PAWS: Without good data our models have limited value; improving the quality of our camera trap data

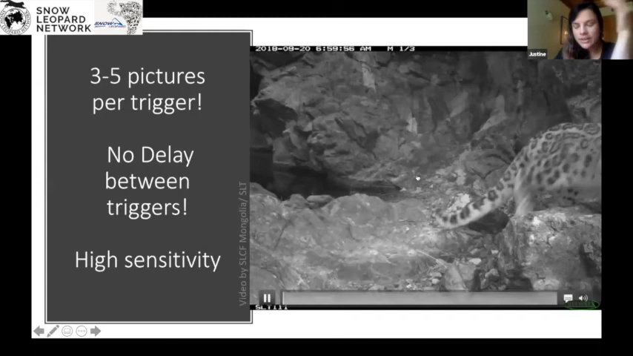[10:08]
I think this is Anu and her cub. And they're at a waterhole.
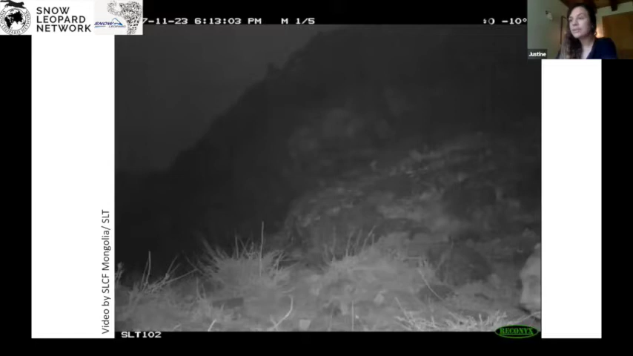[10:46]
And then back to going to the fact that many of our photos are at night. And our snow leopards are very fluffy, right? And if the goal is individual ID, it's important to have that fast trigger speed, especially at night, because that's when the photos get really, really blurry.
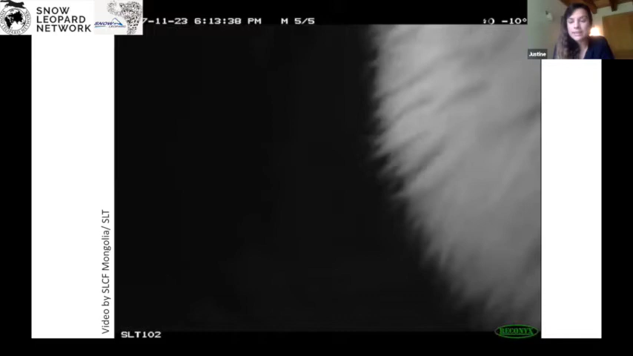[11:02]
Khustuk shared earlier, what happens if many of your encounter rates are not usable for ID?
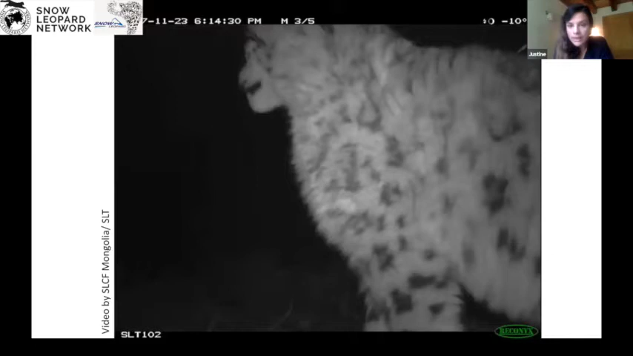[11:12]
Well, that happened to one study we were involved with in China and the Chilean Shan mountains, and 50% of the photos were not usable. The capture rates, capture events were not usable for individual ID. So you can imagine in that case, it's pretty disheartening if a lot of the data you spent months collecting,
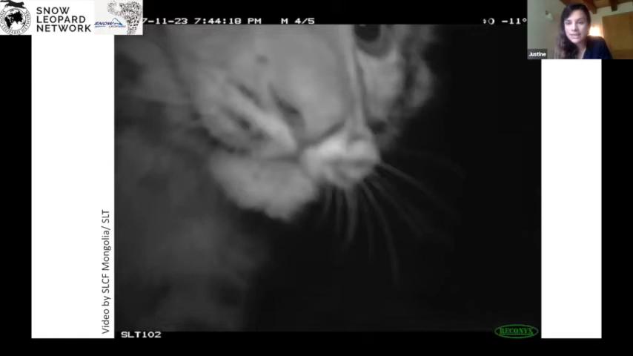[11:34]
putting in the field, you come back and half of your photos are not usable. It's, yeah, it's pretty disheartening. So it's to think about this and thinking, okay, how do, does my camera take pictures at night? And testing that in order to see, okay, can I check,
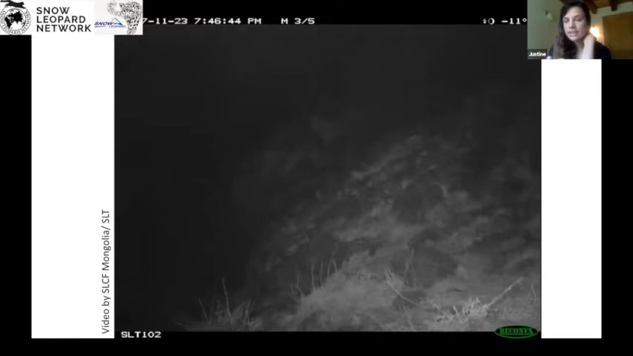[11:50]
am I able to distinguish different individuals is really important. Another, just a small kind of advice related, many of you might know this directly,